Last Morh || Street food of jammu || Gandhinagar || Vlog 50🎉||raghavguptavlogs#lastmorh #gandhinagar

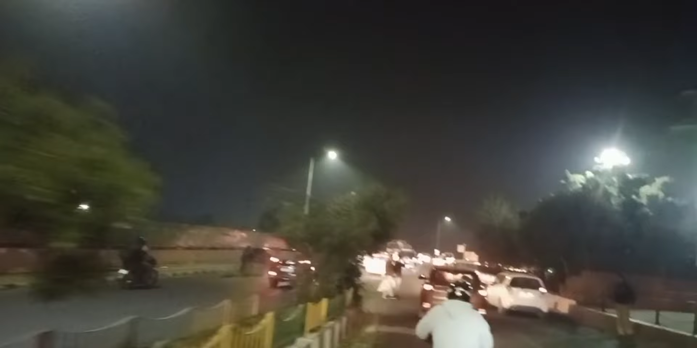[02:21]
तो गाइस, इस समय हम तभी वाले पुल के सामने, तो इसे कहते हैं यहाँ से। गाइस आपको एक बात बता दूँ, जम्मू वाला जो भी गुजरता ना, उसका सिर यहाँ से झुकता है,
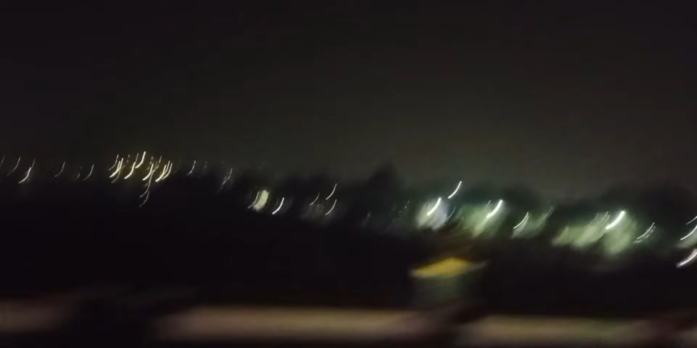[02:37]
क्योंकि हमारी बाबे वाली माता है सामने, और जो भी यहाँ से निकलेगा उसका सिर जरूर झुकेगा, जम्मू वालों की ये आदत है।
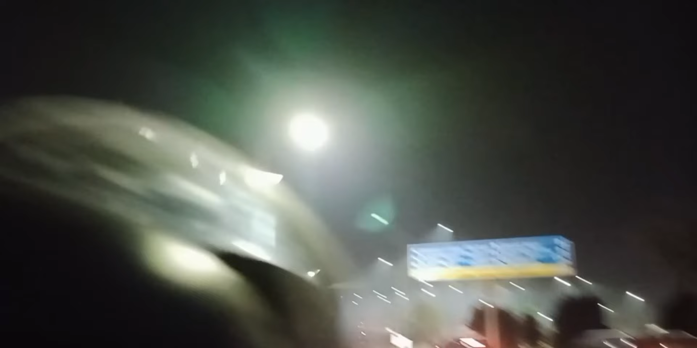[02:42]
और मूविंग फ्रॉम वन फ्लाई ओवर टू अनदर फ्लाई ओवर इज टोटल फन गाइस टुडे।
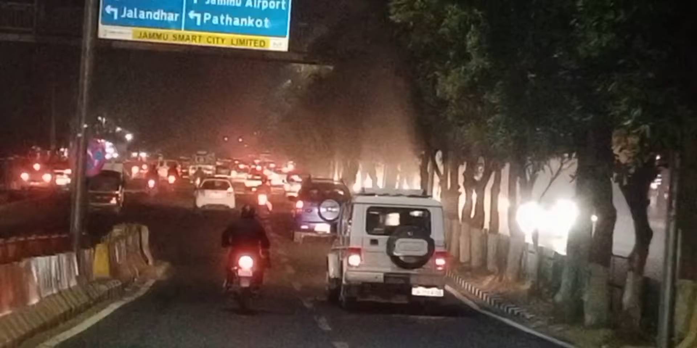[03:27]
अल्टीमेट जाम लगा गाइस, जैसे हम पीछे कहते हुए हैं अल्टीमेट व्यू आ रहा है, और आगे आ चुका है अल्टीमेट जाम।
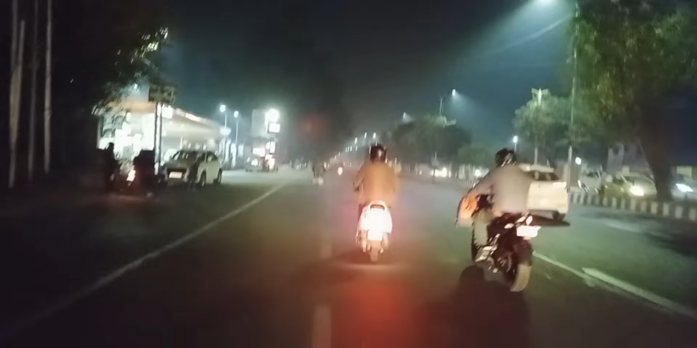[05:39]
यहाँ आके लगता है कि हम डेवलप जम्मू में आए हैं।
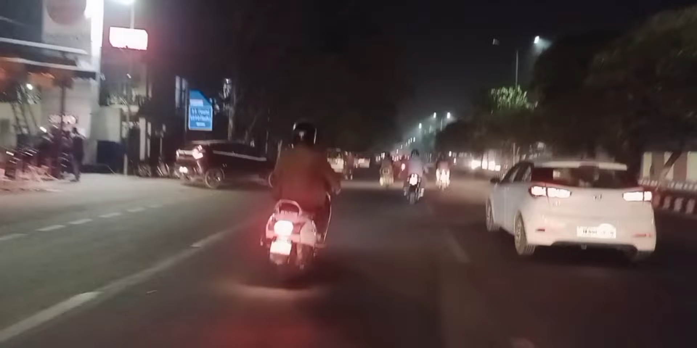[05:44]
मेरे कैमरे में कैप्चर हो रही है या नहीं हो रही, मैं एग्जैक्ट बता नहीं सकता। गाइस यहाँ से मेन रेडियां शुरू होती हैं, हर्ष भाई हमें गाइड करते हुए। और ये देख सकते हो आप चर्च, और ये आगे हम लास्ट मोड़ साजन भाई,